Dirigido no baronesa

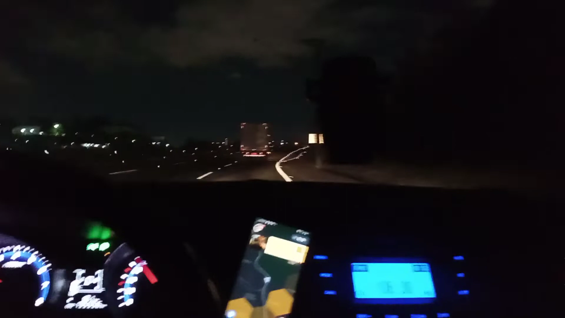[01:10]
Fazendo as corridinhas Tenho que regular esse farol aqui, ó... da esquerda, galera Ó, se vocês verem, ó... Ele tá mais baixo que o da direita O da direita tá tendo um alcance mais... mais... mais pra cima Ele não Vou pegar aqui pra esquerda
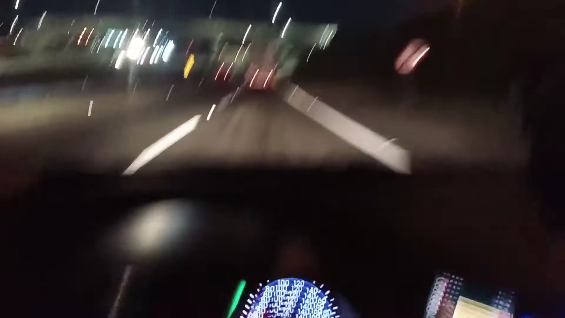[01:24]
E... depois eu vou regular amanhã Porque eu troquei o farol baixo dele Né?